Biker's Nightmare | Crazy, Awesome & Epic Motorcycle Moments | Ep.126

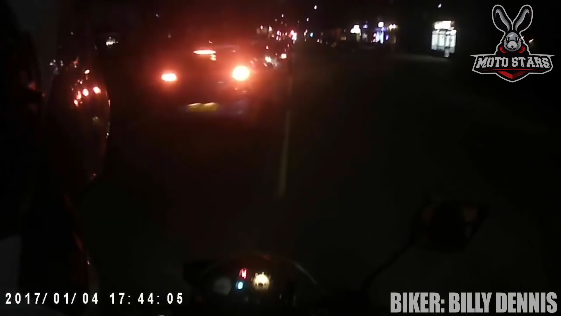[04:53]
This clip perfectly shows how dangerous can be a moment of distraction during lane splitting.